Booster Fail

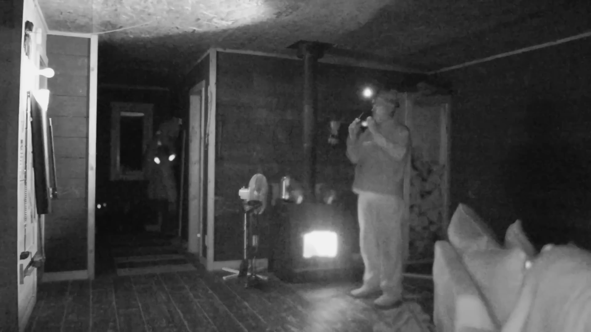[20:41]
that's for sure I forgot what it feels like it's been so long 25 in here now and it feels nice so that it goes to show you I had it hot in here all day and I got I was getting used to it um it's time for bed now I got uh enough kindling for the morning and look at that that's how much uh wood we used all day isn't that awesome it's only minus 18 out but uh
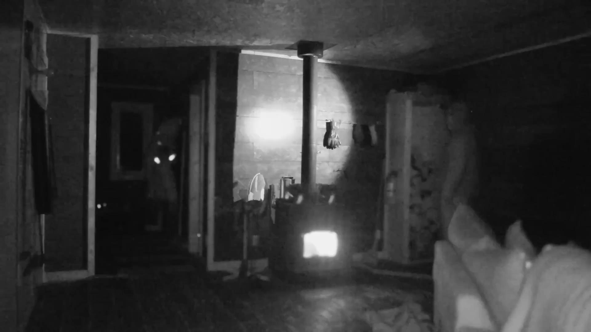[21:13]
like I was telling Vandermeer you know I think a lot of people are under pressure and you go through a ton of wood in this big cabin but you know the first 24 hours yeah you do because you gotta heat it's such a big building to heat up right so once it starts to get pretty warm in here I open everything up and make sure everything's heated once everything's heated I close the door in the back and this place stays 20 degrees and it'll cool down at night yeah but uh bang it warms up with a few sticks of wood it's hot in here again well hopefully this cloud moves on this morning still early